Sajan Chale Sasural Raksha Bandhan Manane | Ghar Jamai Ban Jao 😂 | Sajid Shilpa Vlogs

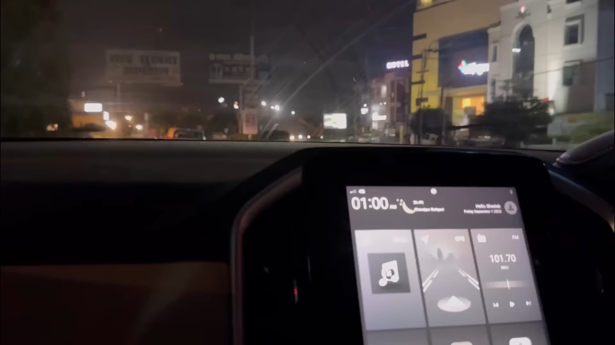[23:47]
तो ये है बरेली की गलियां रात में हो जाता है अंधेरा हम जिस रेस्टोरेंट से निकले वो
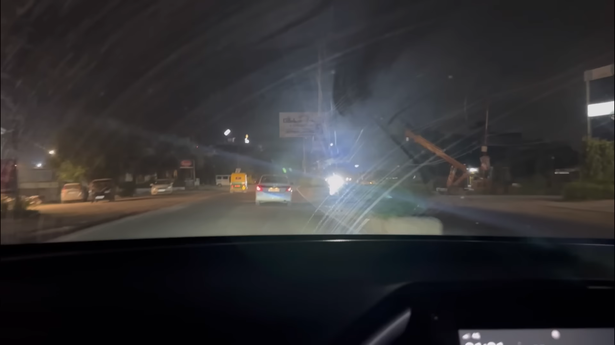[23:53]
लास्ट ऑर्डर था उनका 12 बजे उसके बाद आप देख रहे हो माहौल कैसा है